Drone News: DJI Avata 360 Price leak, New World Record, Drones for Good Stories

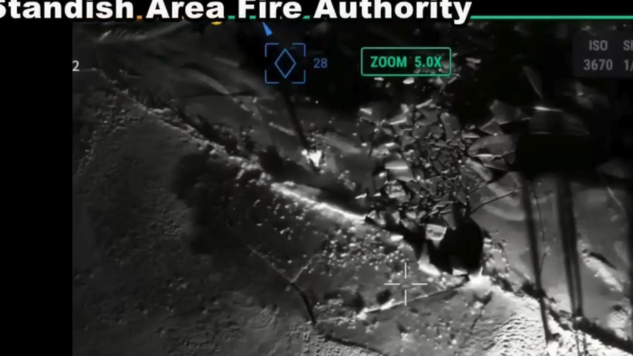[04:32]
and through the lake ice, sending the two drivers, the two riders, I guess, in the water. We had a thermal drone used with a spotlight to locate a man near Westchester, Pennsylvania.
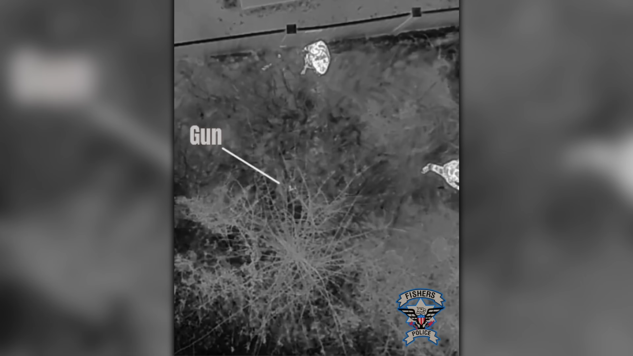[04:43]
And then finally, a Matrice 4T in Fisher, Indiana, that located a firearm after it was dumped by a suspect during a chase.